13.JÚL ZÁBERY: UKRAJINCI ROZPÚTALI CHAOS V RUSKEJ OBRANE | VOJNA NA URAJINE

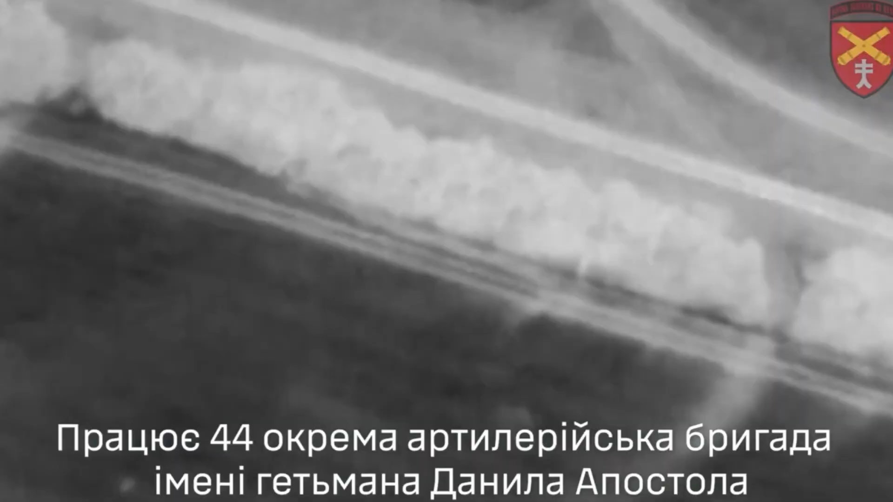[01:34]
Na bokom, výšiek noci, Ukrajinci odhľadili ďalšiu delostreleckú pozíciu a tento rastu bola pozícia Jansin B.
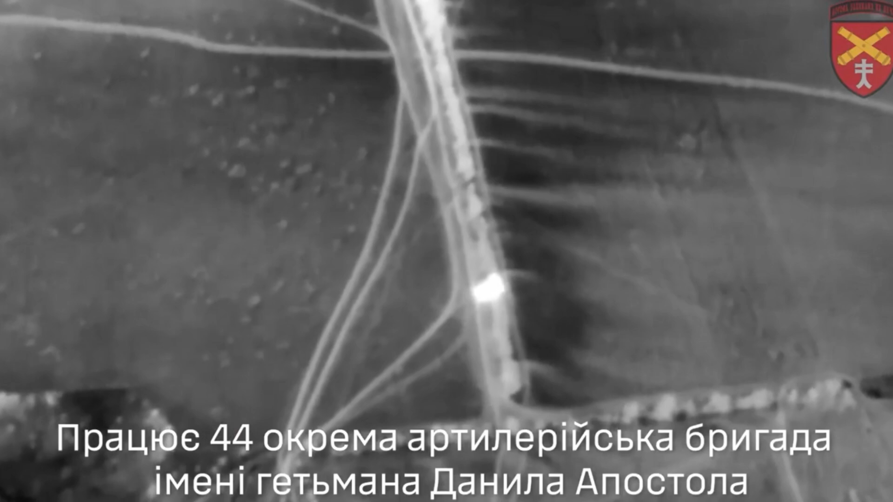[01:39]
Dostal sa pod ukrajinskú palbu a miesto rýchlo pohletili plamene, pretože bol zasiahnutý aj sklad munície, ktorý sa nachádzal nedaleko.
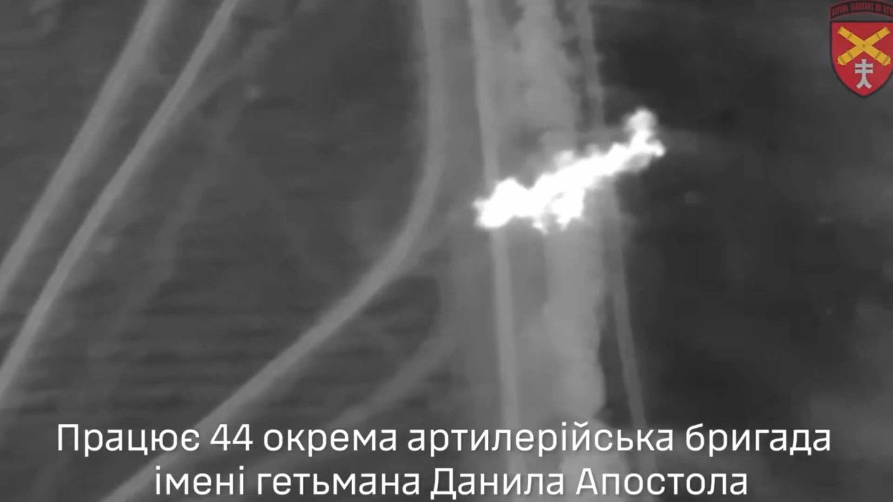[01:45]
Ruské sily zverejnili video s následkou úderu HIMARS na Jansin B.